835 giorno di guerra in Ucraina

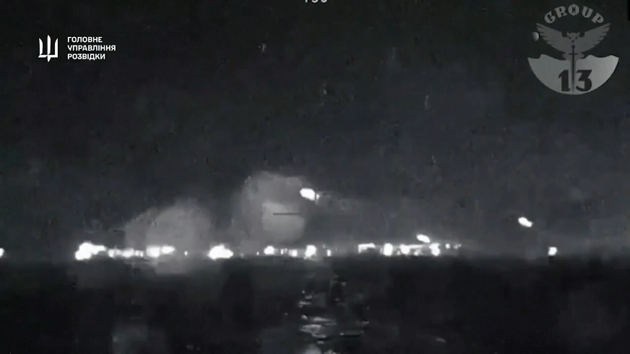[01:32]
Nella notte nuova esplosione a Sebastopoli nella Crimea occupata. La prima nei pressi della centrale termica di Balaclava.